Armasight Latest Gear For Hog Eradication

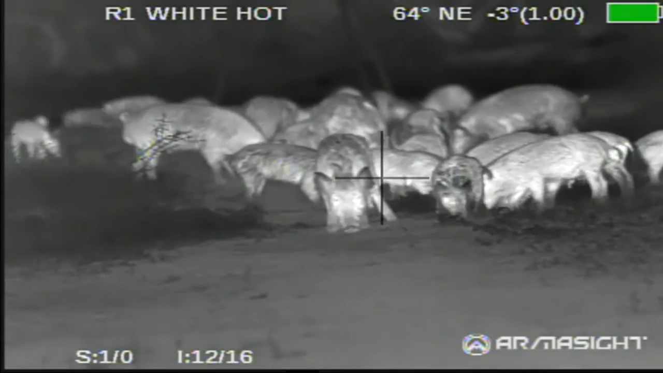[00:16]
On this show,
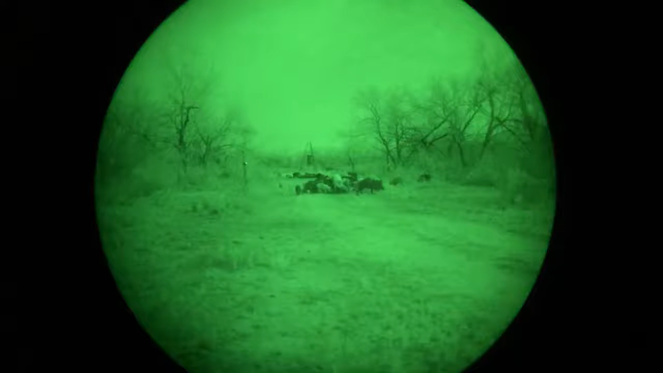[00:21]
we're going to use the most state-of-the-art technology and night vision equipment and thermal imaging to hunt down and kill as many hogs as possible.
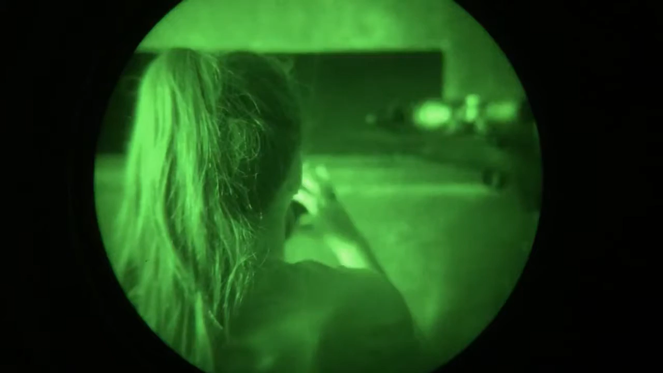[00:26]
The equipment we'll be using is made by Armasight.
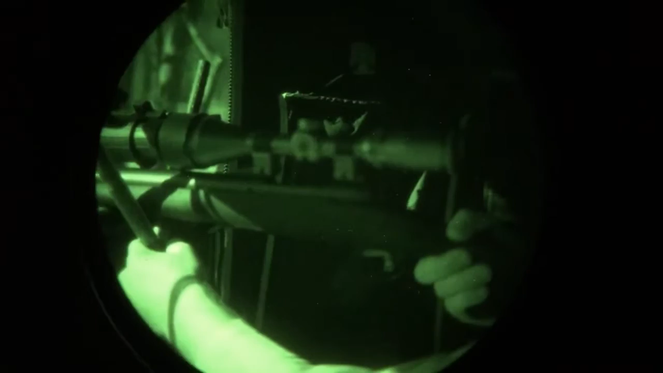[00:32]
And literally, when it comes to hunting and shooting in total darkness, there is no better equipment on the market.
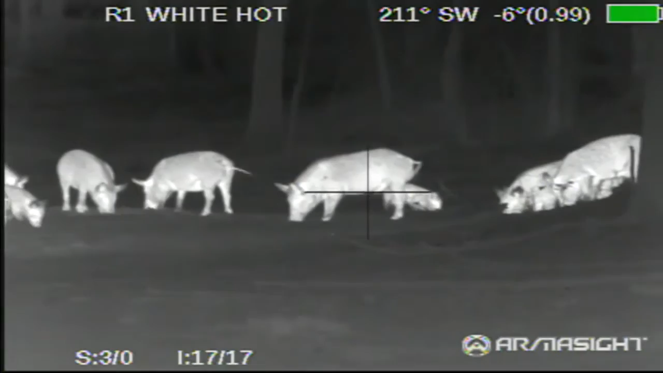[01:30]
It just detects heat. Okay. And the cool thing about thermal is that you can actually use thermal during the daylight hours as well. Day or night. There's, you have white hot and black hot. Explain to the, to people what the difference is between that and, and why that is important now.
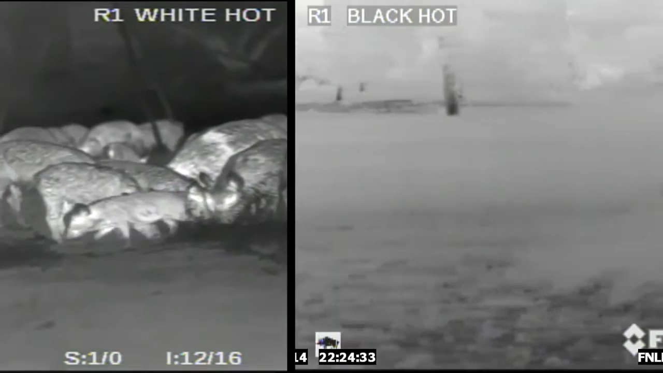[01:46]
White hot would be anything like the living animal.
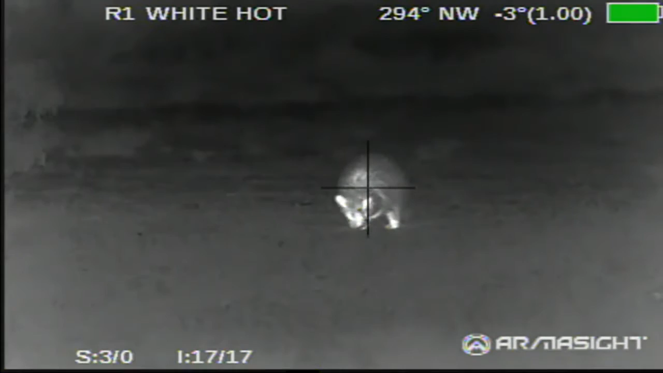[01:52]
Anything that's producing heat will show up white on white hot. Black hot, of course, it's the exact opposite.
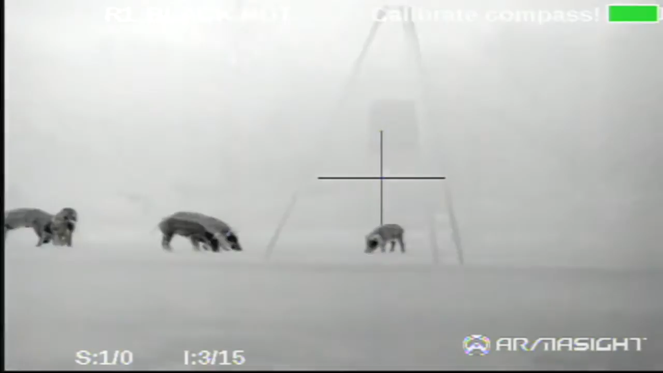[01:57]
Anything that's alive shows up black. Okay. Now, uh, let's talk about night vision for a little bit. Night vision is picking up the light from, from the stars.
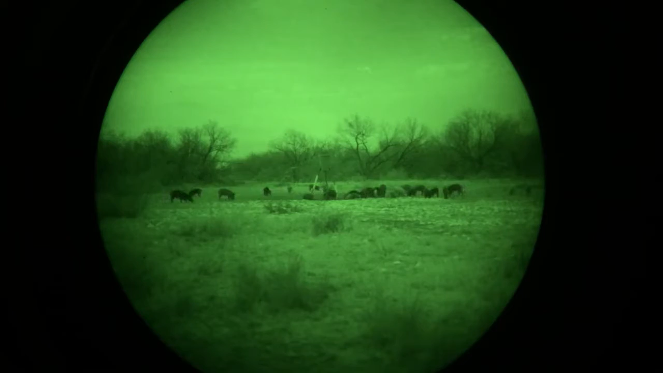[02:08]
I mean, this is starlight stuff. It's driven by, by that or actually from illuminators, right?
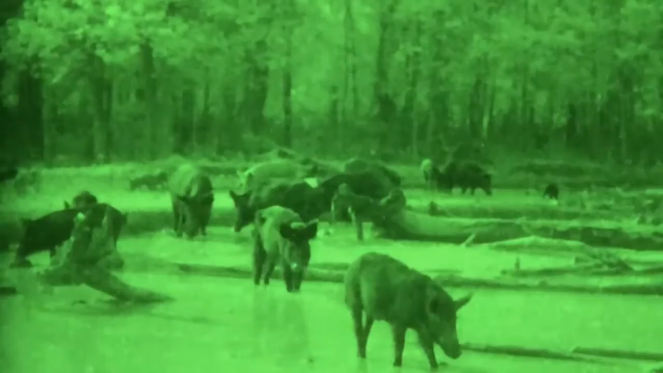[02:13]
Illuminators, the moon, even a far off city if you have a cloud cover. Uh, with the thermal, we're able to pick up the,
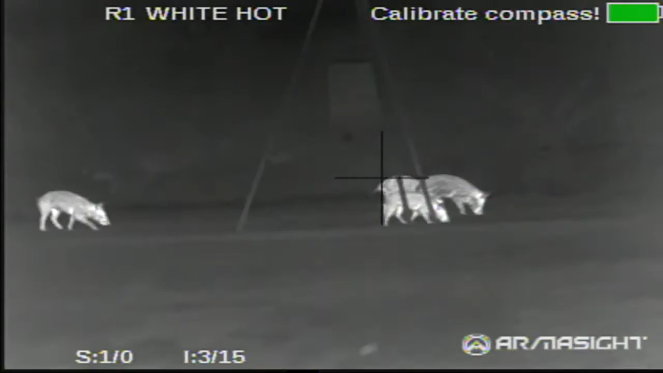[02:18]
the hot object and get on it, but we can't see a lot of detail now, can we?
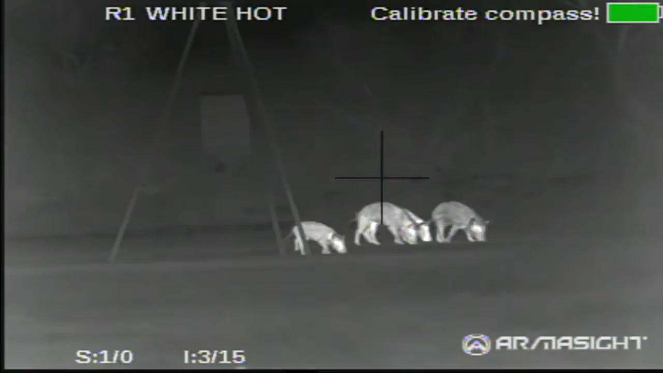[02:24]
The, the higher end, the 640s, you're getting some detail, but the I squared, the night vision, you have 10 ADP, basically high definition.
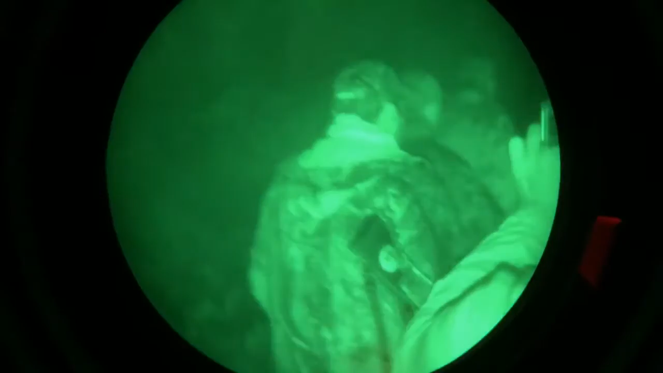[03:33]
I mean, it is so black. You can't really see your hand. How, tell them how we're able to actually be able to see and see so well.
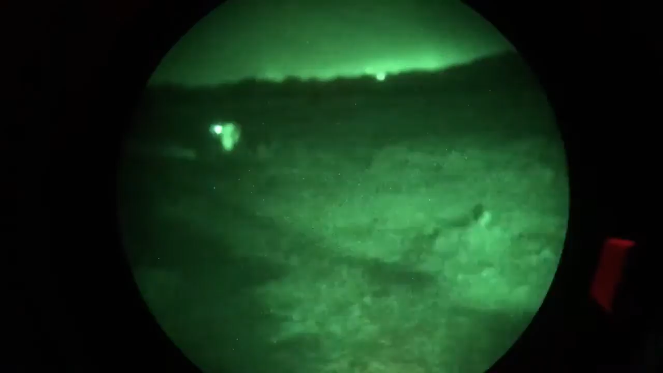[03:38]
We would use, um, external IR illumination, which is invisible to the naked eye. The animals can't see it, but it will look like a regular spotlight.
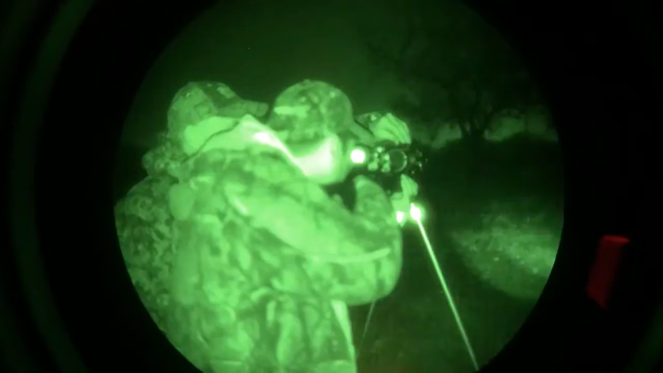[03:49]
Well, it, it, it's a flood. You can go from really tight to wide. And so you can, and brightness too. Yes.
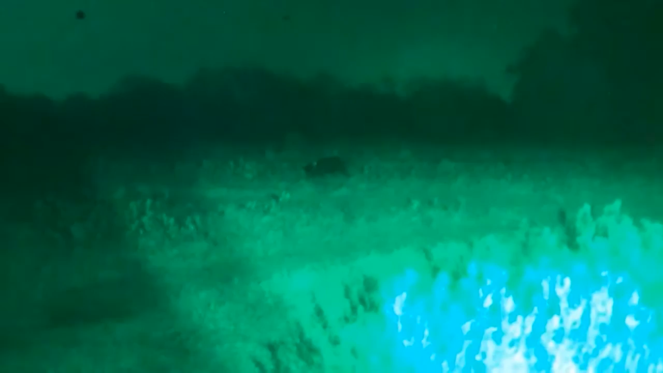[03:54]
And so what you're able to do, you're able to adjust it. This is like an invisible flashlight. You won't be able to see it unless you have your night vision on.